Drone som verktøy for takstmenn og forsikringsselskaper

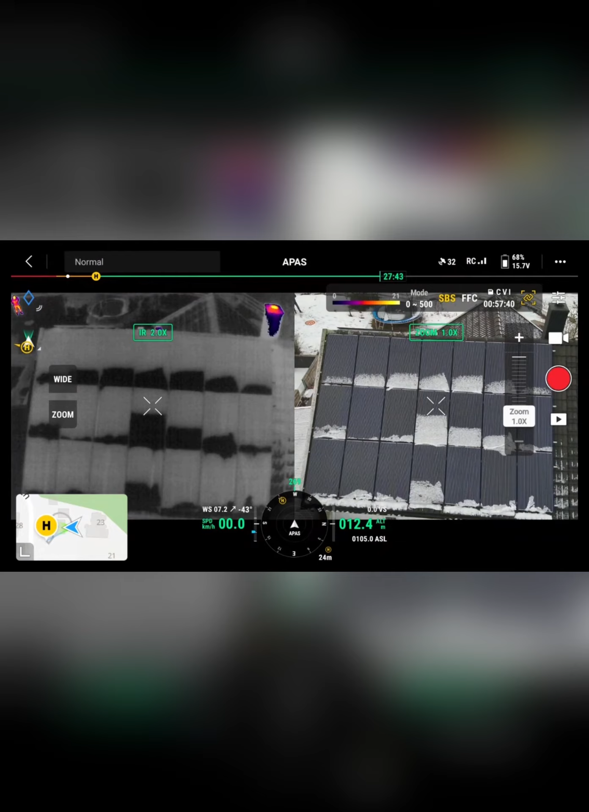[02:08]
Nå kjører vi en split-screen så vi kan se begge deler.
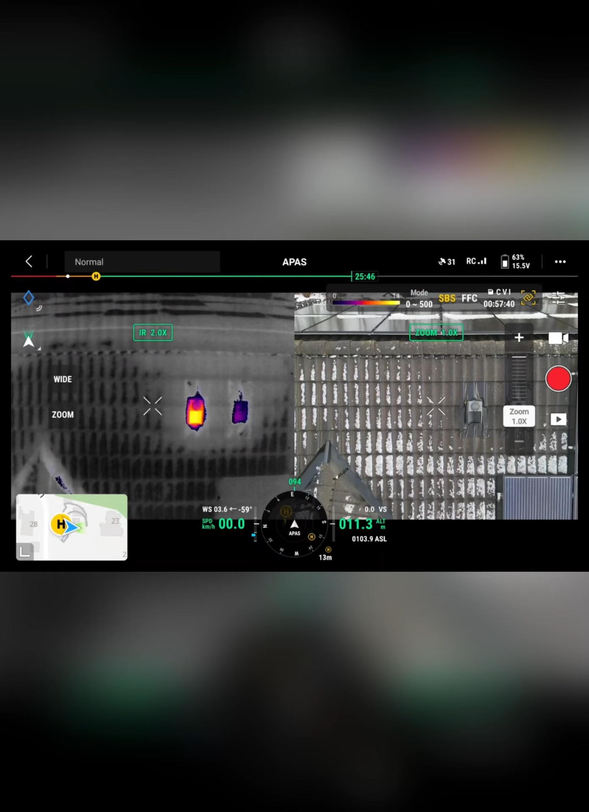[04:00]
så tar vi en litt nærmere titt på de, og da kan vi se her at her er det noe som ikke stemmer.
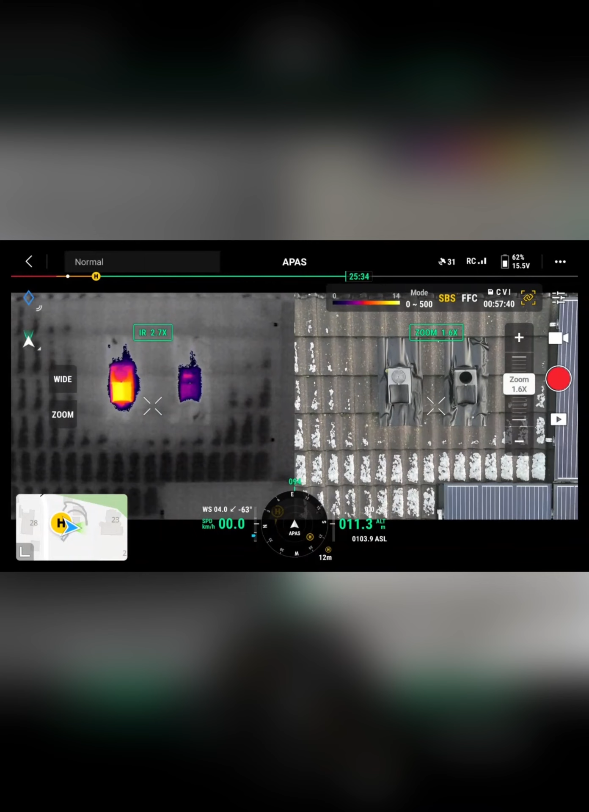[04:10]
For det første så ser vi her på pipen på høyre side at det mangler et lokk på toppen av ventilasjonspipa.
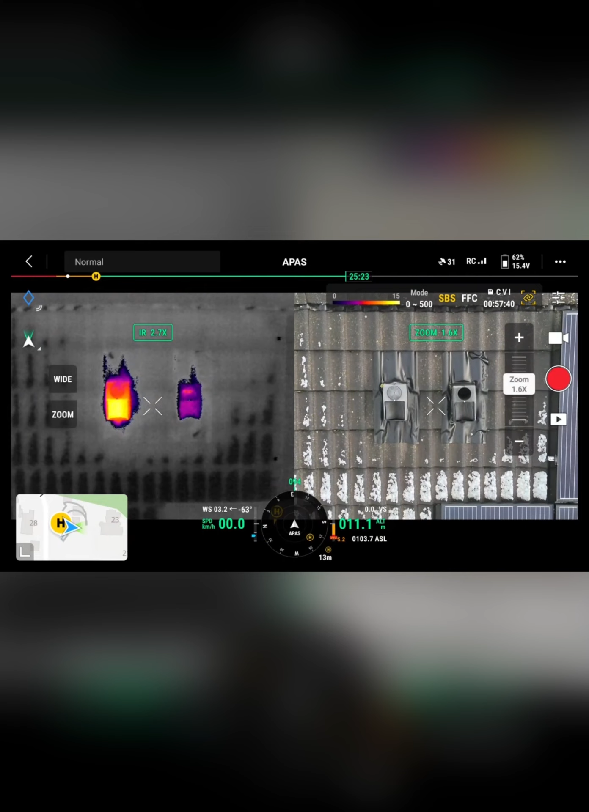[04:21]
Noe som nok gjør at det er der vannet trenger inn.
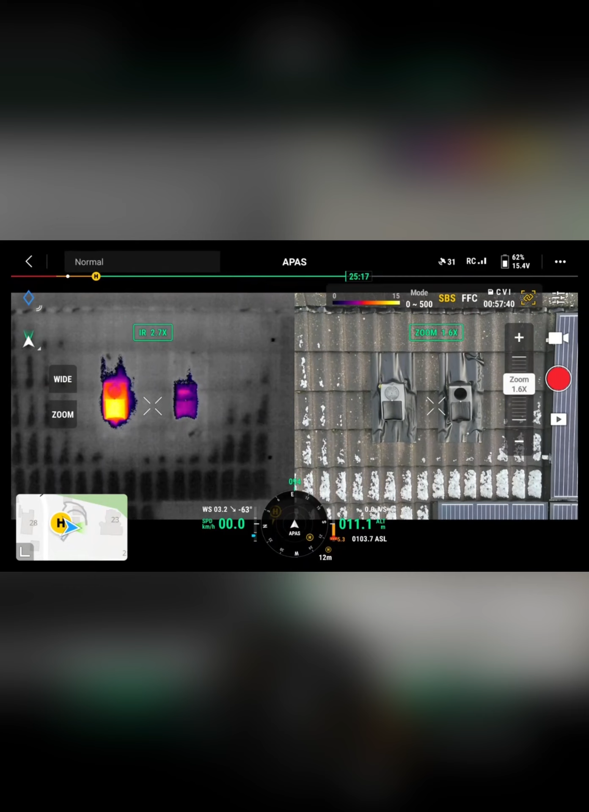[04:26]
Hvis vi nå markerer
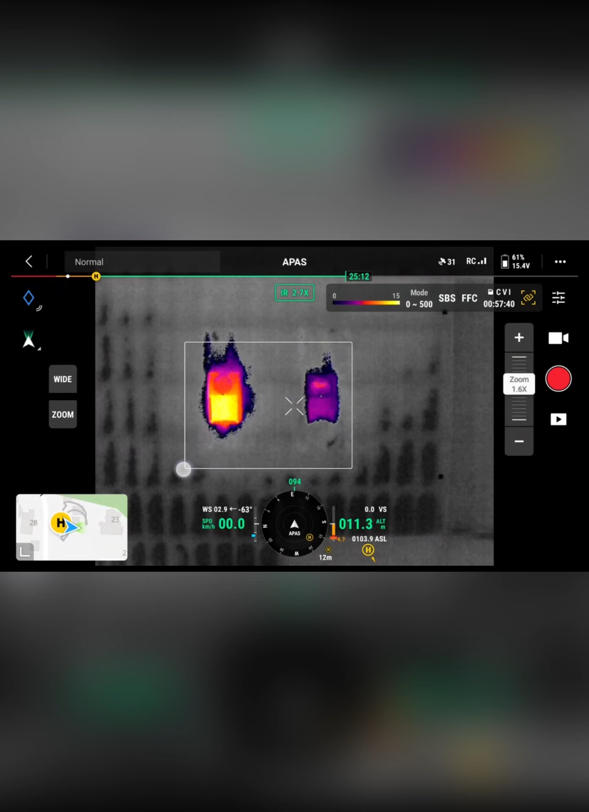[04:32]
her,
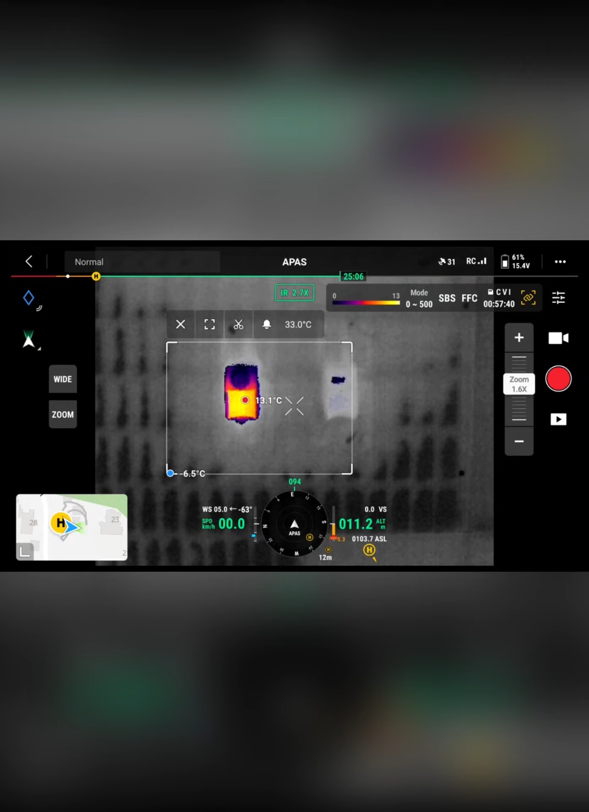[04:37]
så ser vi at det er en relativt stor temperaturforskjell på den som er
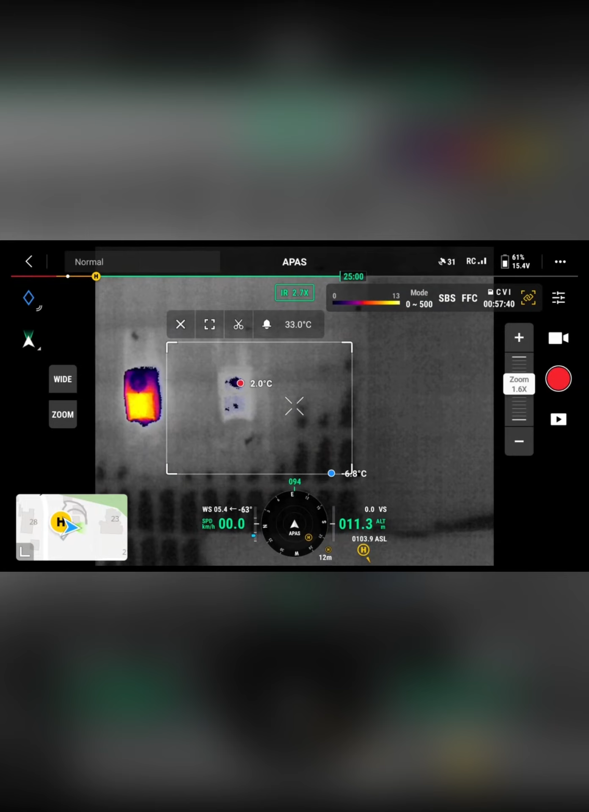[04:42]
intakt og den som ikke er intakt.
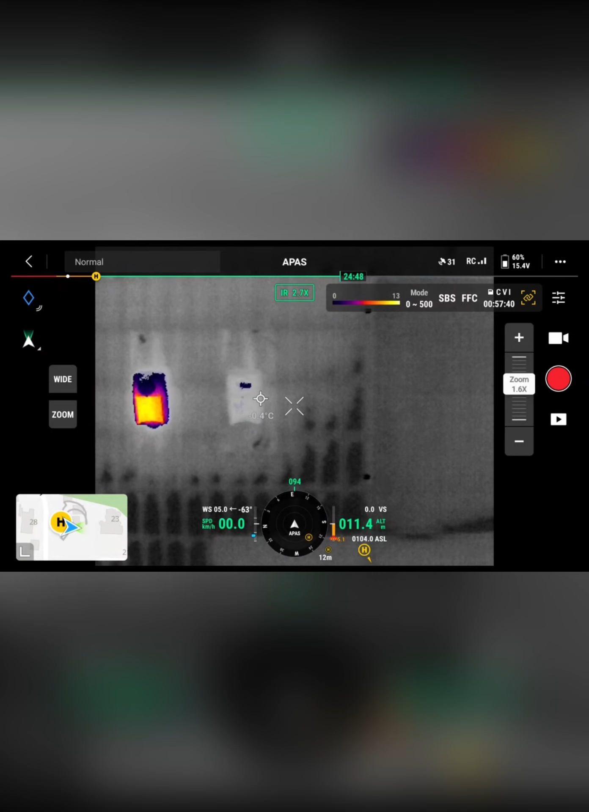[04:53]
Hvis vi måler der så har vi minus 0,3 grader på denne ventilasjonspipen som mangler lokk. og vi har 12 grader på den som har lokk i orden. Så her er det et avvik. Så da kan vi melde dette fra tiltaksmannen at vi har funnet årsaken, mest trolig årsaken til inntrenging av vann. og at dette er annerledesfokuset sitt
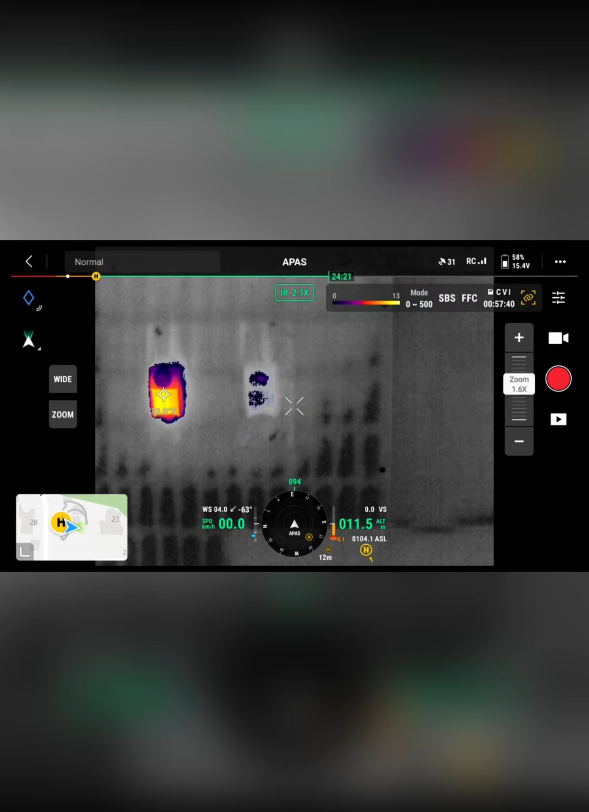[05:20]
for nøyreinspeksjon på innsiden av huset.